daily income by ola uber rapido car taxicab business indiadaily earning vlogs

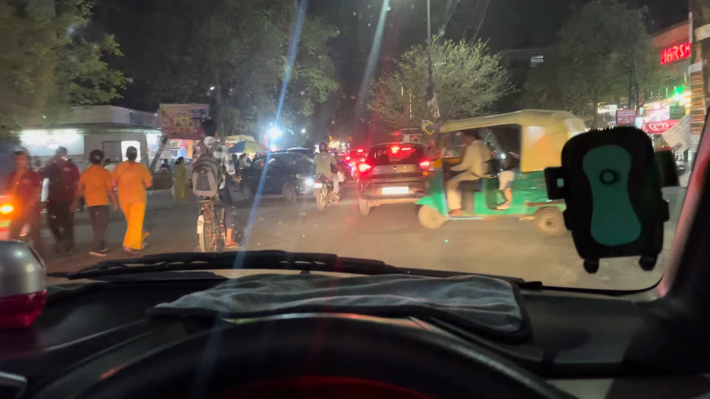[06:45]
घञा तो गईस समय हो चुका है सवा आठ और विजे नगर में में कितने बज़े छोड़ी थी विजे नगर से पत
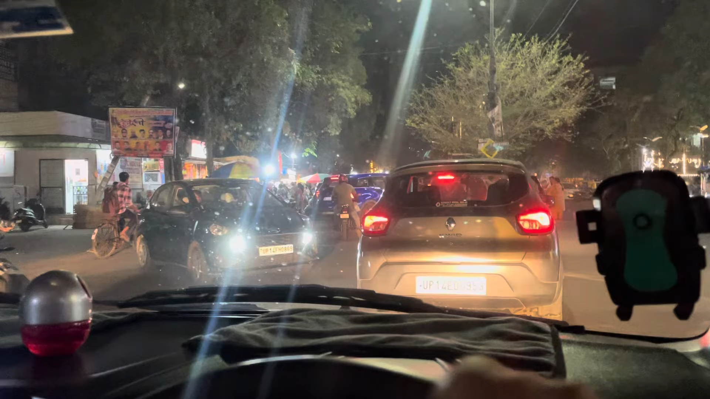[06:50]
परताब नगर और वसंद्रा और इंदरपूरम इंदरपूरम आ चुका हूं लेकिन अभी तब कुई डूटी बूटी मेरे